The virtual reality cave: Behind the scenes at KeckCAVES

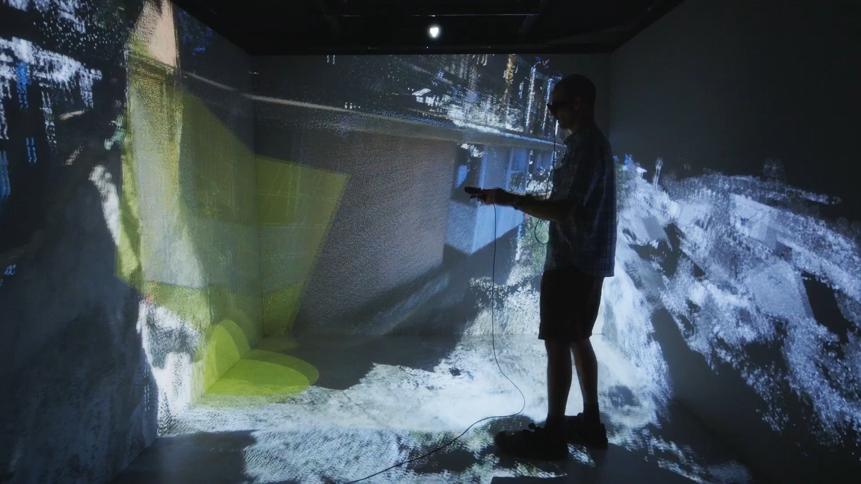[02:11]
Due to the way it works, it can only create a very convincing view of your virtual objects for the person who is wearing the head-track glasses. Everybody else in the cave gets a secondary, somewhat distorted view. But in practice we found that our scientists are using the cave in smaller groups.
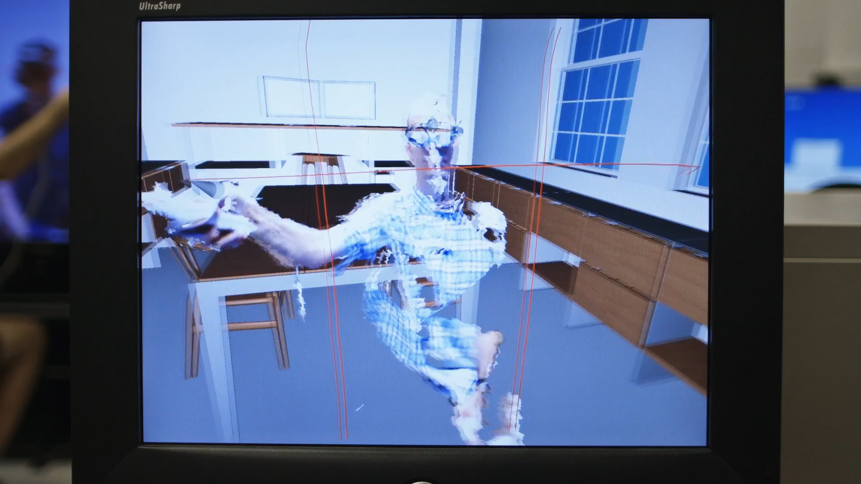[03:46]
where latency was the problem, but it still worked. So this is a long distance communication system.